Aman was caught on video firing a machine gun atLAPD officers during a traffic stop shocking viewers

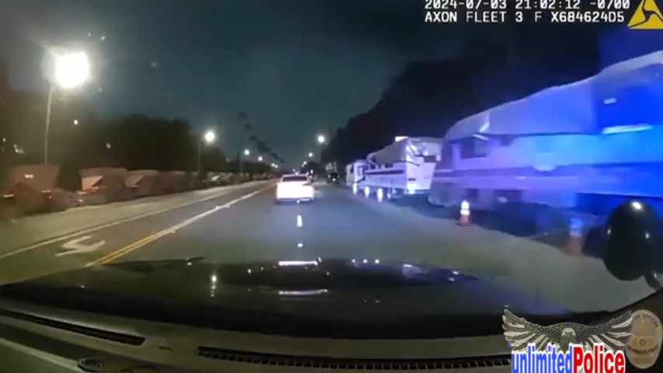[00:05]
Traffic stop. Unit code 6 on our future location.
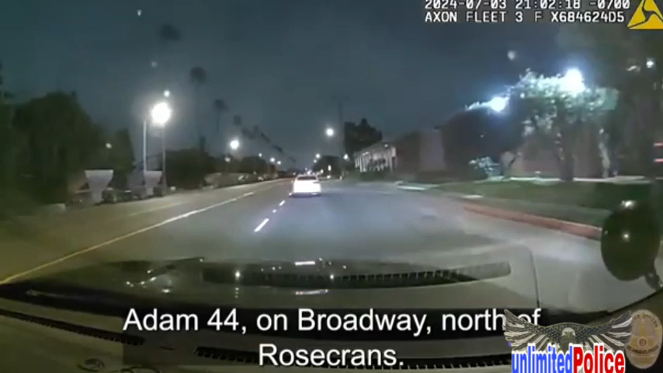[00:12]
Adam 44 on Broadway, north of Rosecrans. Hey, this guy's not stopping. Keep an eye out, make sure he's not crossing any of the other Broadway, north of Rosecrans.
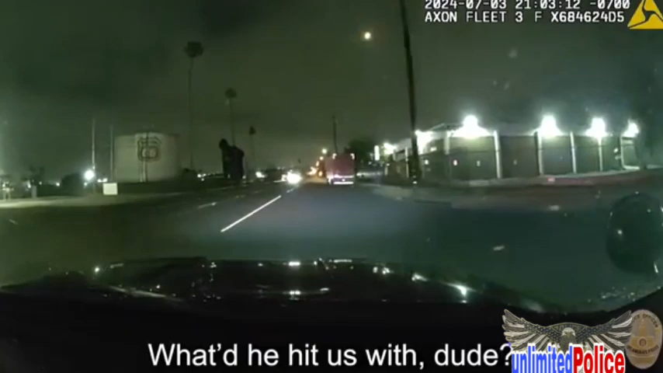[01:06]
They hit us with, dude. Hey! No, go. Dude, go.
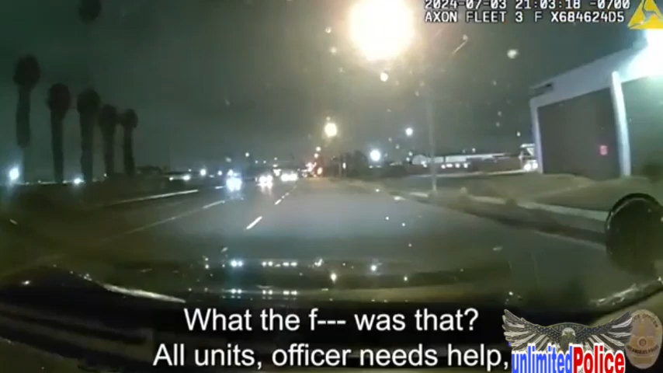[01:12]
What the fuck was that? I don't know. Do you know where they went? No.
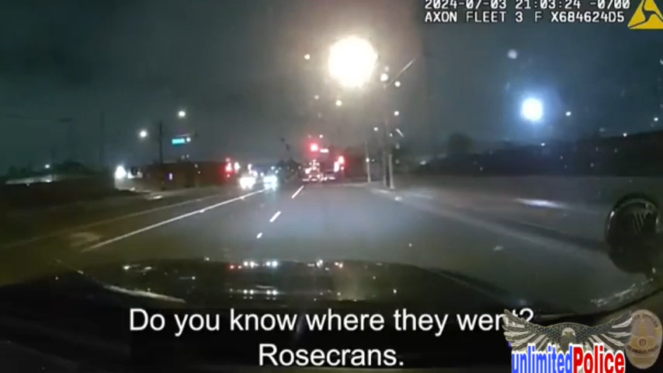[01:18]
No, stop. We're stopping. Adam 44.
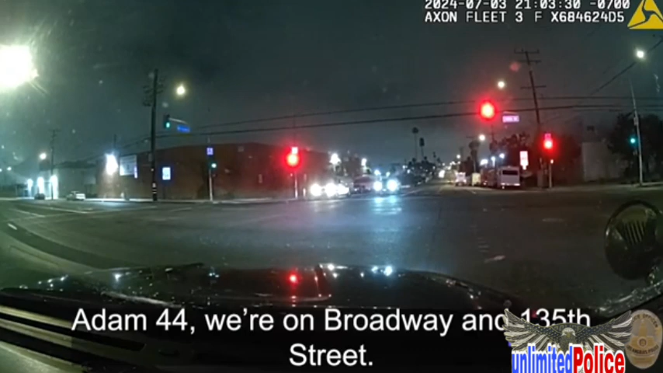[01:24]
We're on Broadway and 135 Street. We took shots fired.
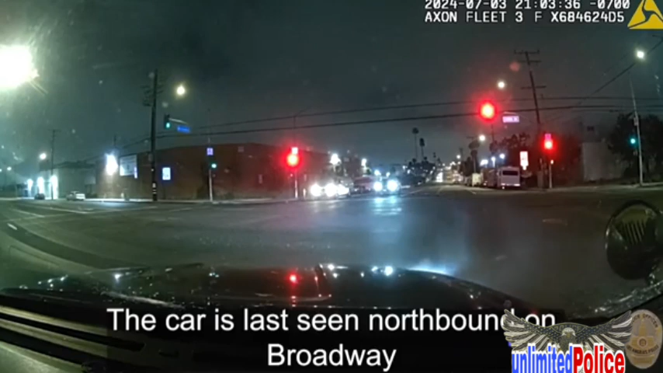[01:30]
The car is last seen northbound on Broadway and 135 Street. We need an RA. Carter, are you okay? I don't know. I'm bleeding. Hey.
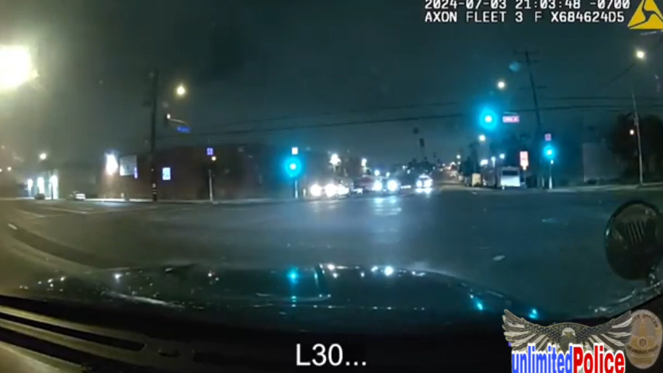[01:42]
1844 Broadway and 135 Street. All right. Hey, stay with the car. Perfect last seen northbound Broadway from 135th.